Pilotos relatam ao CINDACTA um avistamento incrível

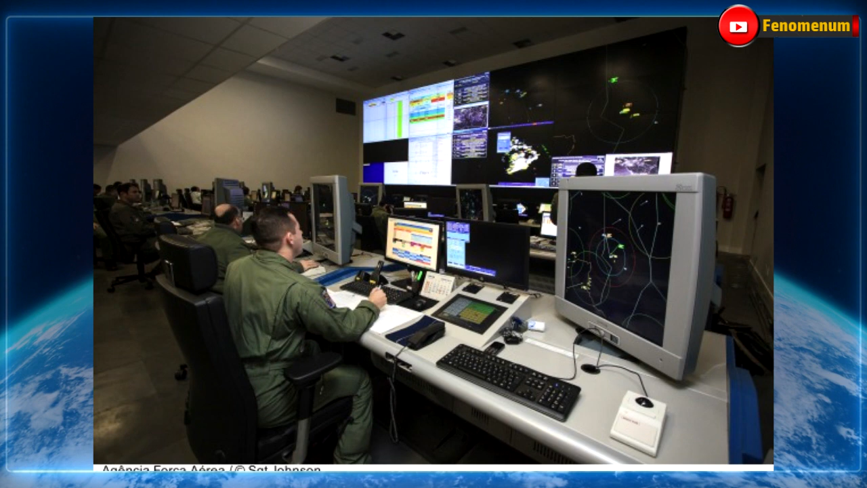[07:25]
Então o SISDACTA ele funcionaria de forma integrada, tanto é que é Centro Integrado de Defesa Aérea e Controle de Tráfego Aéreo.